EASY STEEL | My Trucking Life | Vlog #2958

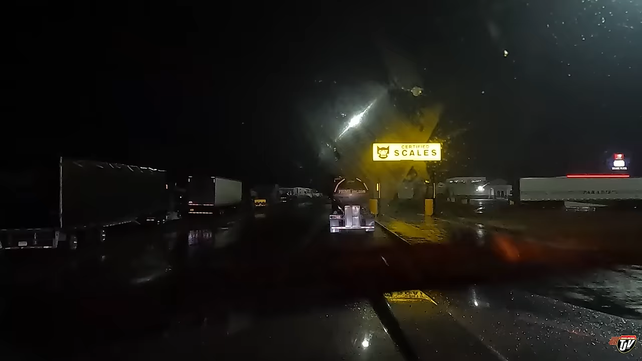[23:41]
I'm going to keep going, I bet you there's a better spot, I bet you there's a better, this tanker yanker could have parked a little further forward, could have fit another truck back there a little easier,
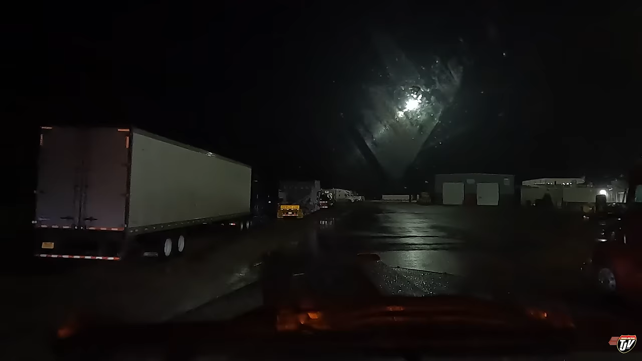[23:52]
but that's okay, it's okay, it's okay, I want to park in the back,